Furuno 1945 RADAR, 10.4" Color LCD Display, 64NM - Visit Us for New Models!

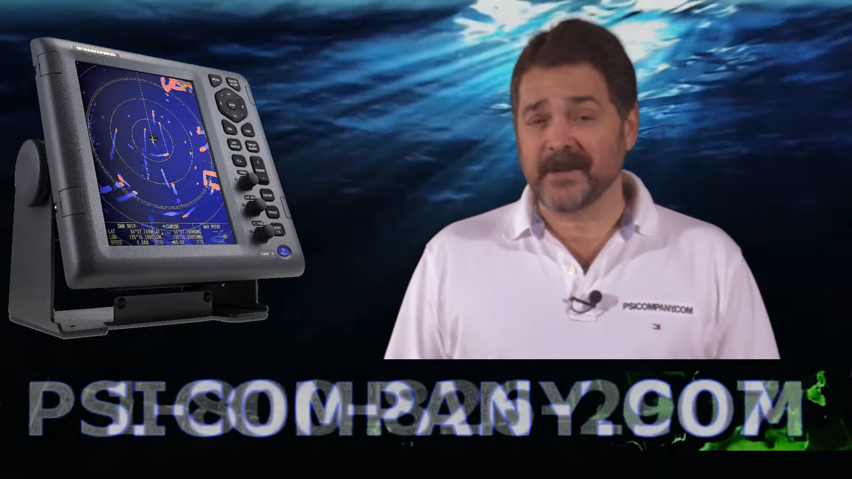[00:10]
Today I'm talking about the Furuno 1945 color LCD radar. This is a brand new radar from Furuno. It features a 10.4 inch color LCD display, very bright, very easy to use, very intuitive controls. This is one of those types of radars that if you put it on in your wheelhouse, you'll be using it very quickly. The radar features a 4-foot open scanner style antenna, weighing in about 55 pounds. It comes standard with 10 meters of interconnect cable. If you need more interconnect cable, you can tell us and we'll get that coming with your order.